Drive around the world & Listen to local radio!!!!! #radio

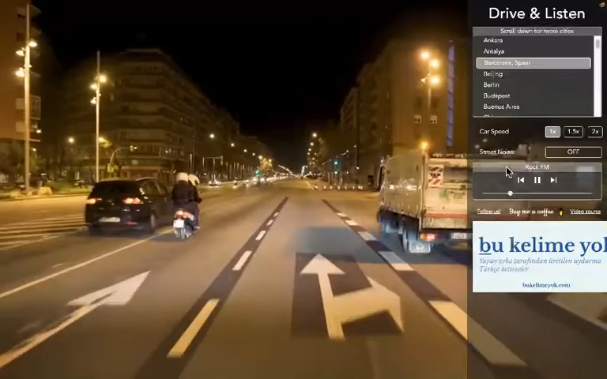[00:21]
You can also change the speed of your car, the street noise and much more. So i'll just change the speed of the car and look how the speed is changing. And if you turn on street noise you get a real feeling of noise for the street type. And also you can play your favorite FM radio. You can select from a variety of cities and pretty much enjoy yourself. So just give it a try.